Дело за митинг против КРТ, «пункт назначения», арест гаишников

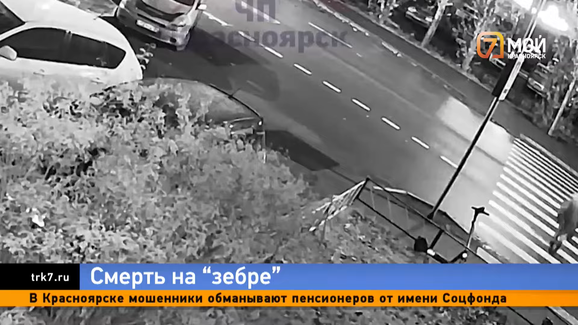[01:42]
На кадрах с камеры уличного наблюдения видно, что когда пешеход вступил на зебру, автомобиль, приближавшийся слева, сбросил скорость, а тот, что ехал справа, даже не притормозил.